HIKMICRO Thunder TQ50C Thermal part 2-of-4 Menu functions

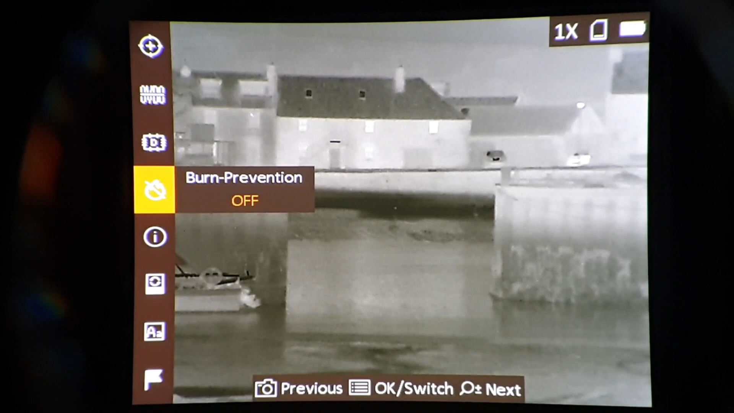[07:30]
It used to have burn prevention, because if you left the TV showing the same thing for a long period, it would actually retain a memory of what was on the screen. So put that back off.
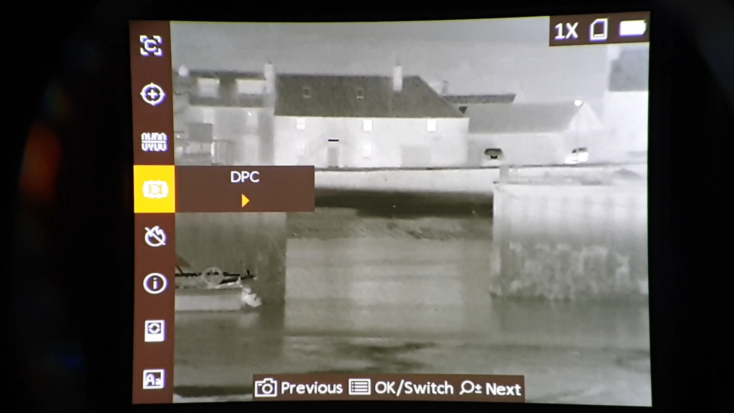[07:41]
DPC. That's defective pixel correction. So like most thermal scopes and many night vision scopes, you can correct or switch off defective pixels.
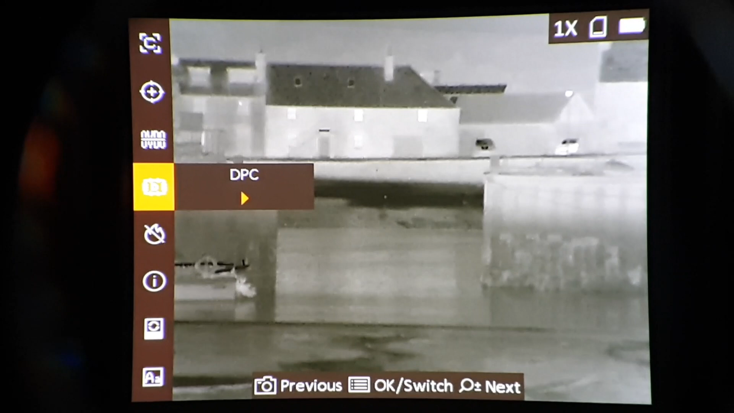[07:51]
CVBS. I'll pop it up on the screen.
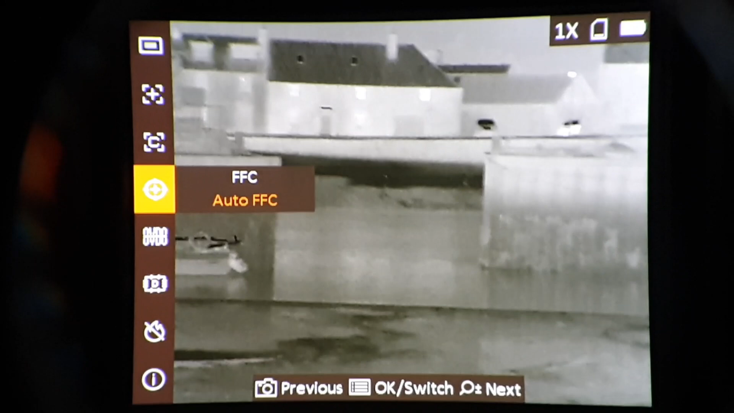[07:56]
Auto flat field correction, i.e. calibration. So it's on auto at the moment, and every 20 to 30 seconds, the image will freeze for less than half a second. Doesn't take long to correct at all. And by pressing the right-hand button on the menu,
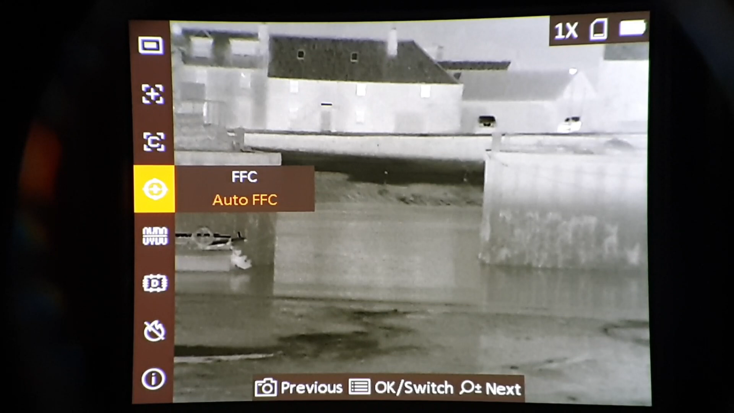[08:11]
I can get it to calibrate whenever I wish.
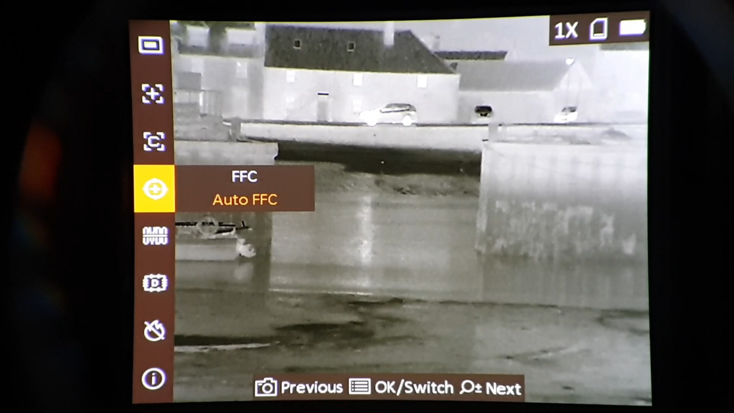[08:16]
So it's on auto at the moment anyway. Color.
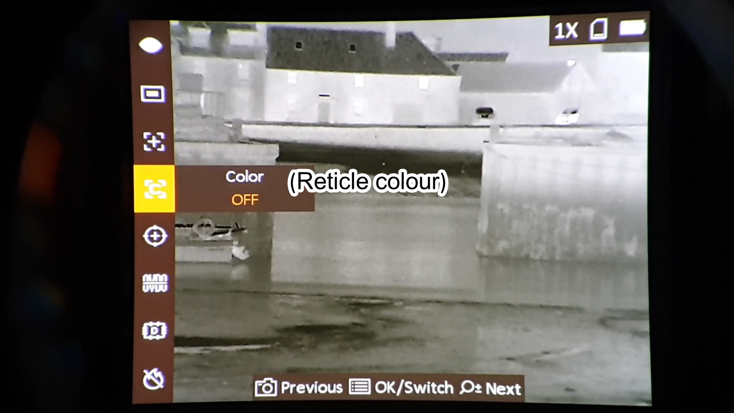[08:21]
Off. While those birds are on screen. Try a bit of zoom. Oh no, actually.
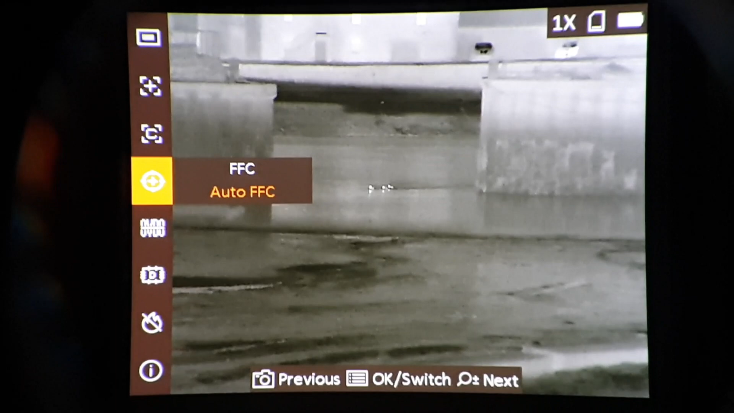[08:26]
I'm going to go out the menu for a second.
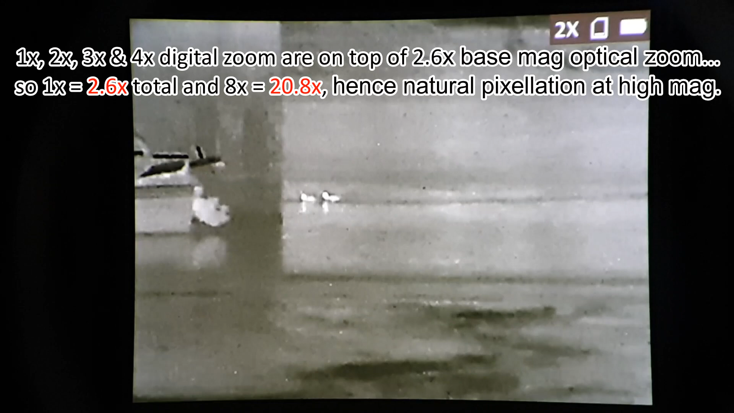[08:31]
So that's two times, four times, eight times.
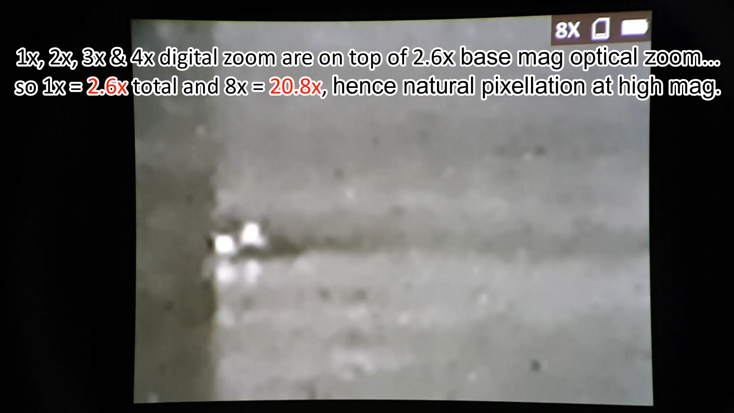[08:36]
And that's birds about 120 metres away. So that's one thing. With the zoom and most of the menu functions,
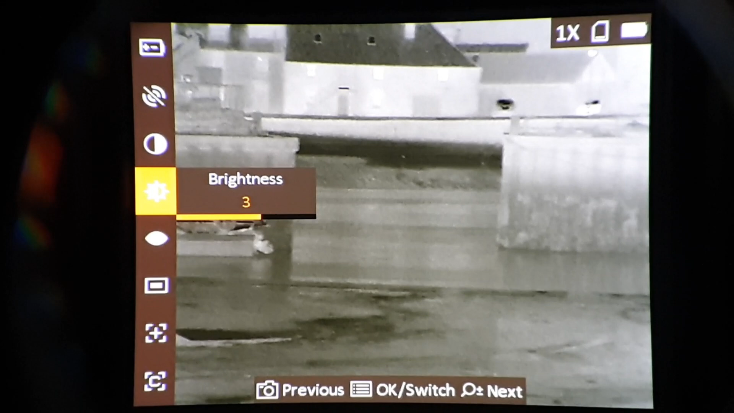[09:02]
Right. I'll show you a pip as well. So pip, you can have a top left,
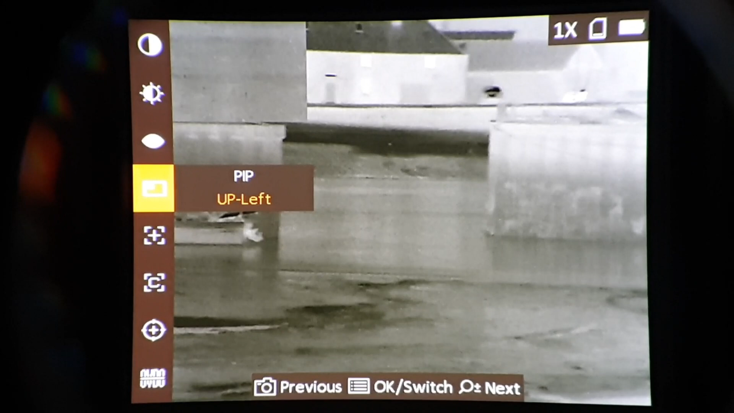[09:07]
top center, and top right.
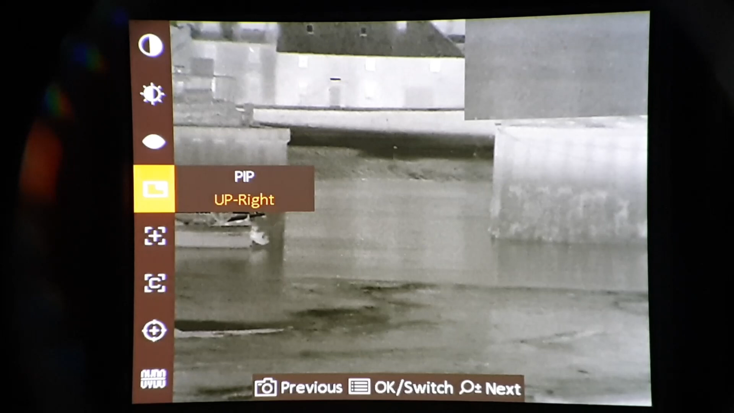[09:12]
And obviously when it's top right, it obscures the OSD, the on-screen display.
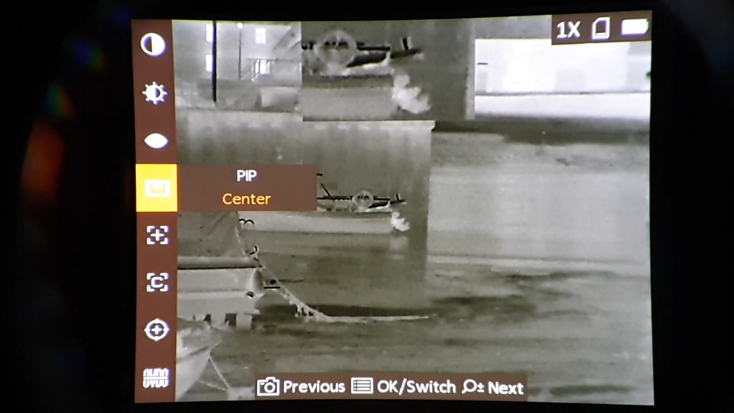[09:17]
So you can see the magnification there, the outboard motor of that fishing boat.
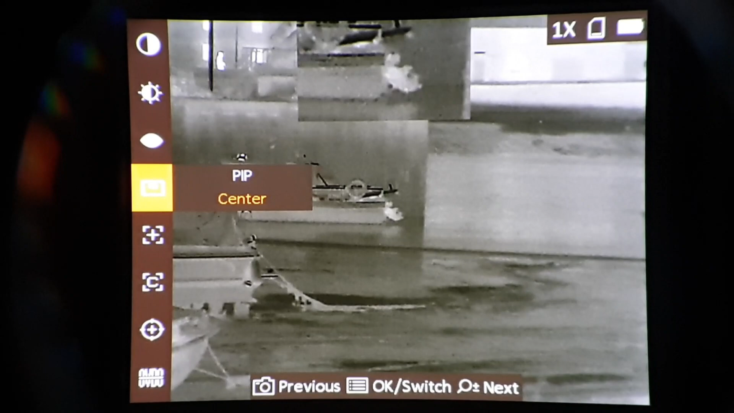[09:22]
There's a guy walking past in the distance.
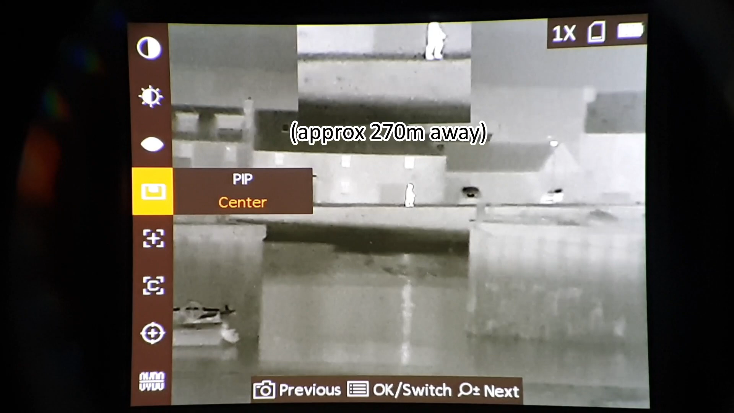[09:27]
So the picture-in-picture shows double the mag of whatever mag is on the main screen, up to the point of eight, and it stays at eight.
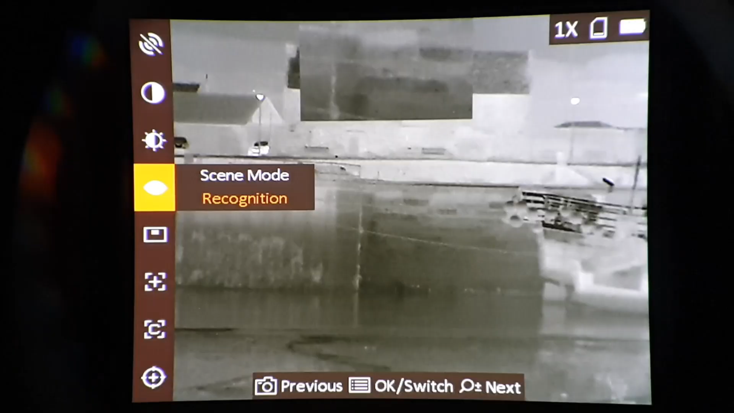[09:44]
Well, the other cute thing, by the way, is the pip icon itself shows top left,
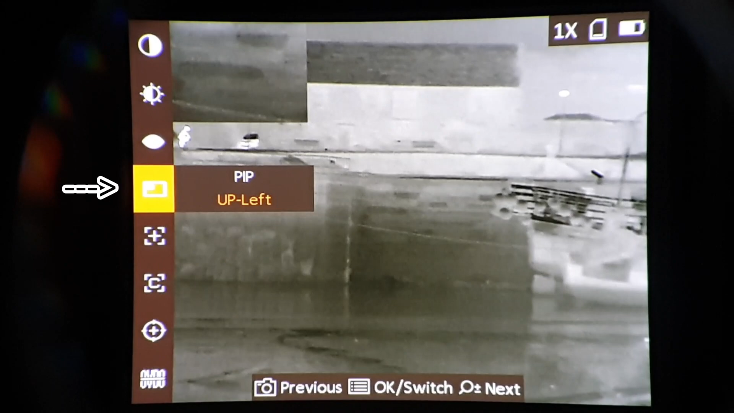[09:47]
top middle, top right.
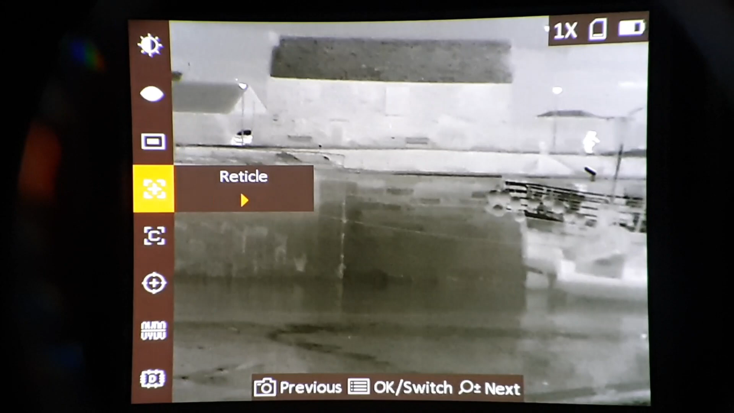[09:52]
Back to the main article, reticle. So this is for zeroing. X plus 12, Y plus 22. That was Bruce's zero with his rimfire rifle at 60 meters.
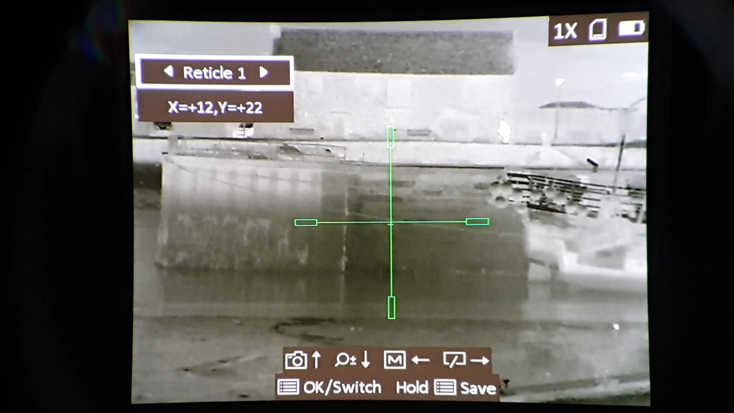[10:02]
So this is reticle one. That's reticle two, which is a cross with a dot. Actually, go back to reticle one.
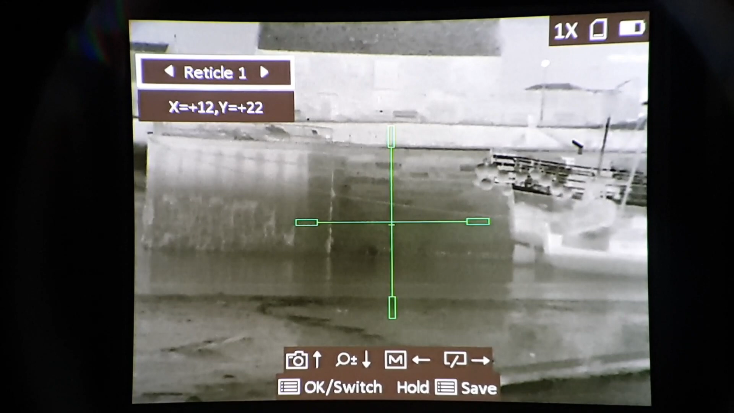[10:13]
Oh, there's a jogger just gone past.
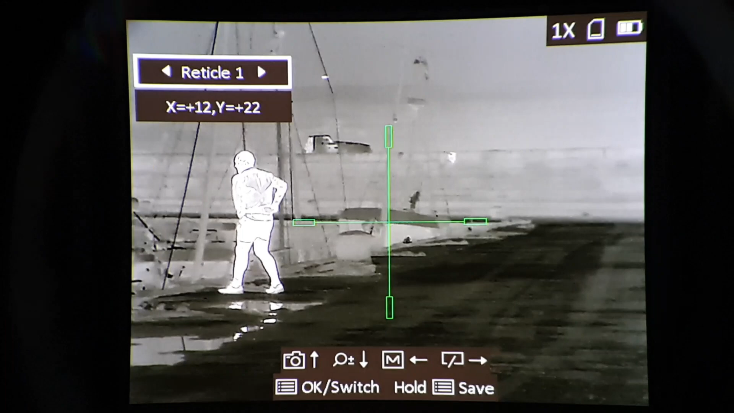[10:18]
So he's very warm, haven't been jogging.
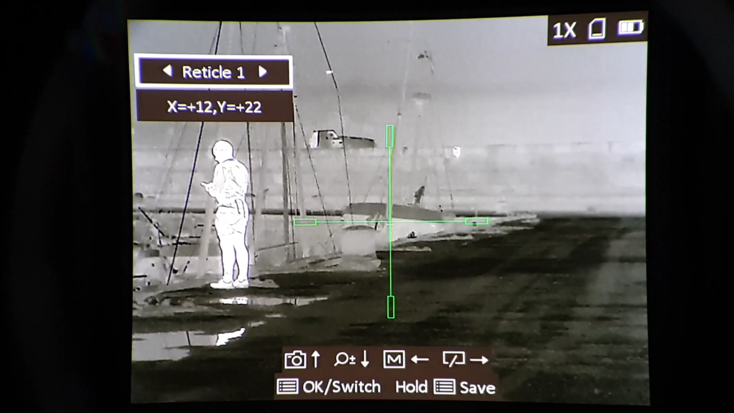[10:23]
If I choose color, if I go back and go to color,
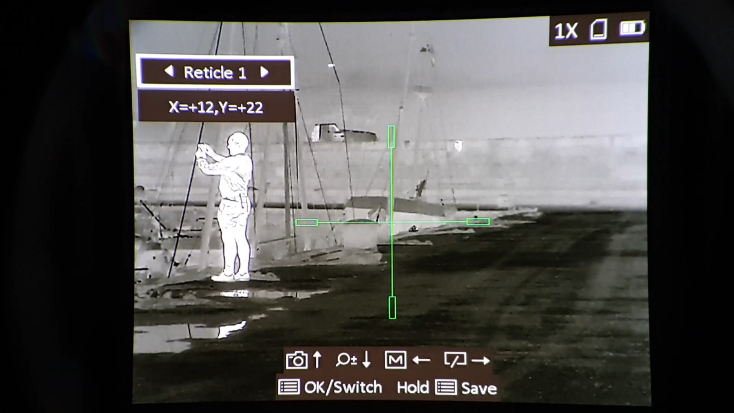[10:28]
step through to white.
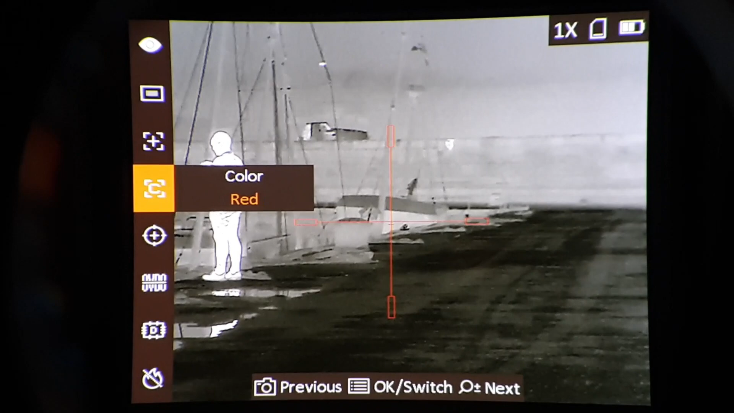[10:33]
Here I was hoping to bring you a nice clear demonstration of the sparkle effect, as Bruce and I call it,
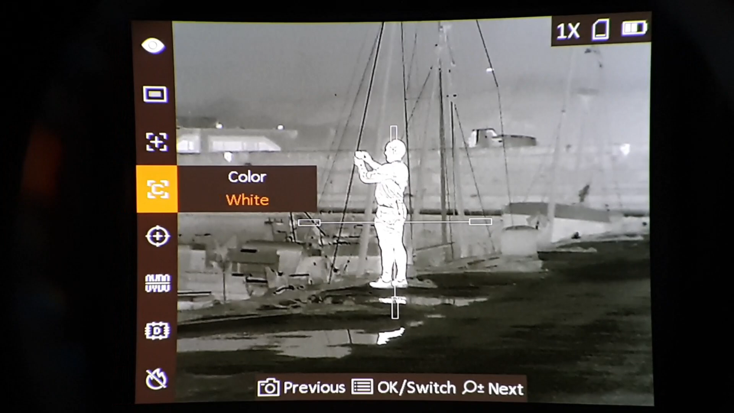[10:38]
whereby every individual pixel of the reticle goes black if there's a white background or white if there's a black background.
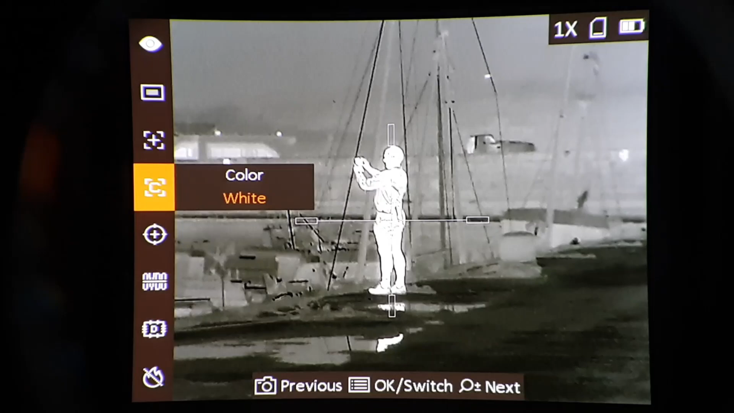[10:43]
But I didn't realize it doesn't work if I have the menu enabled.
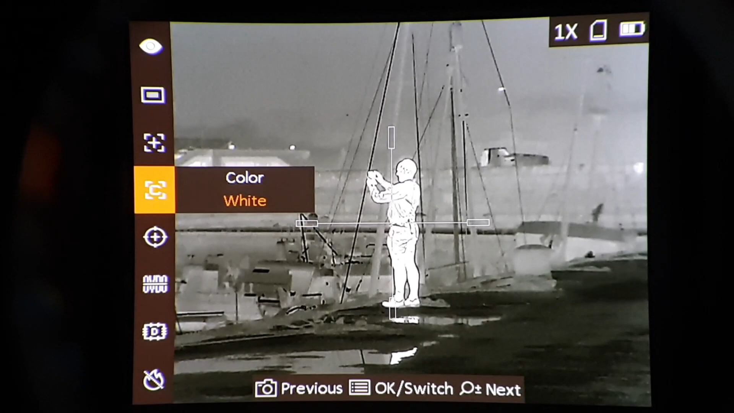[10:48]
You'll see that effect in some of the upcoming clips anyway. Staying reticle.
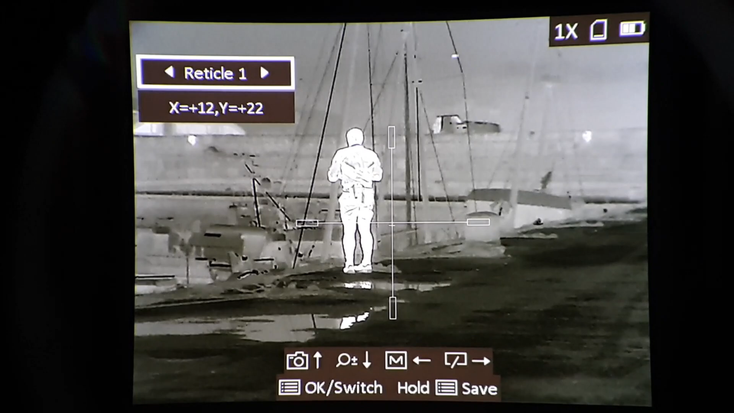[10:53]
So reticle one.
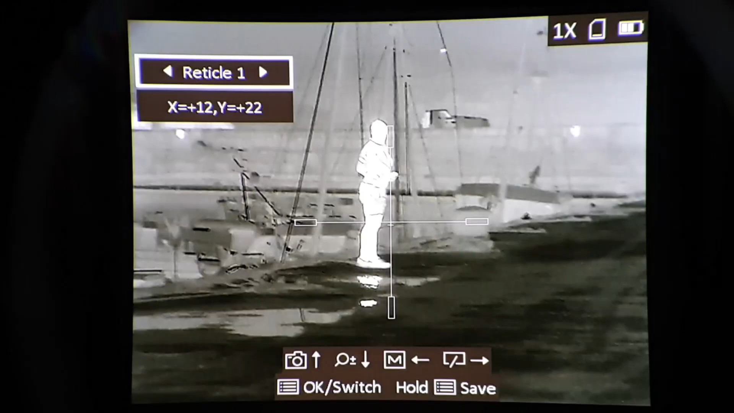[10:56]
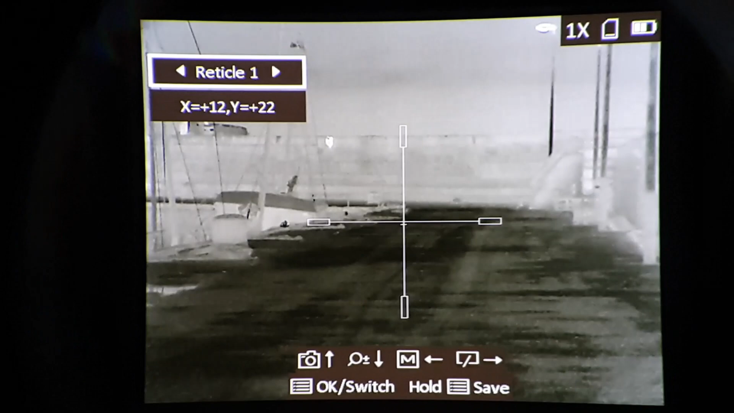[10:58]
And something else, if I show you, reticle one is the extremities of the reticle, think of as second focal plane.
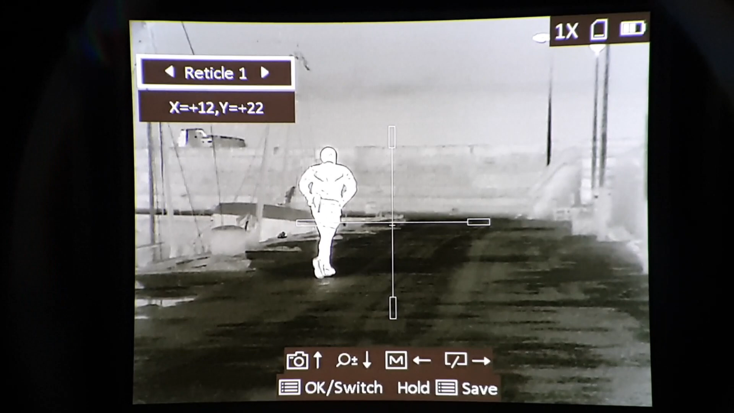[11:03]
The core of the reticle is first focal plane.